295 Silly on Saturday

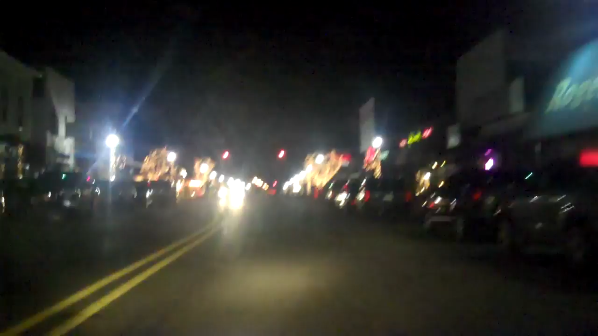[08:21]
Can you tell? Probably not. Her eyes are on the road via the camera. She should probably not be doing that.
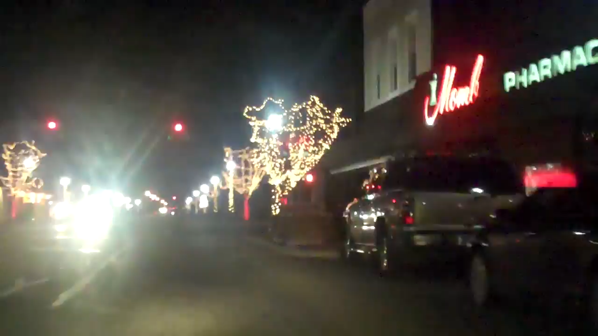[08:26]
Look, see? There's a lit up tree. She can't see that red light on the camera.
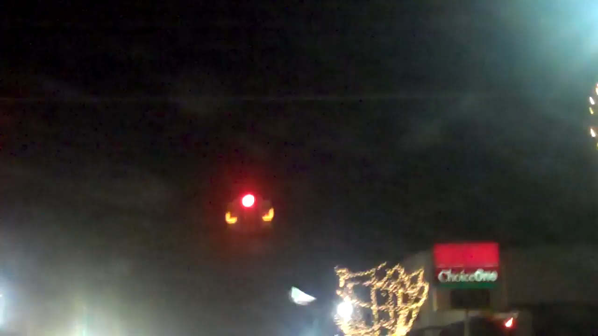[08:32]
Look, there's a red traffic light. Yes, look. I'm stopping. I'm doing well. Alrighty then. Kara and I are on our way to see the high school play. I already know. Christmas. Whatever. No, uh, I deleted that clip. Oh. Hey, hey, hey, I'm going. A Christmas story? Is that what it is? I don't know. Little Ralphie wants a rifle. Or a BB gun. BB gun. A rifle.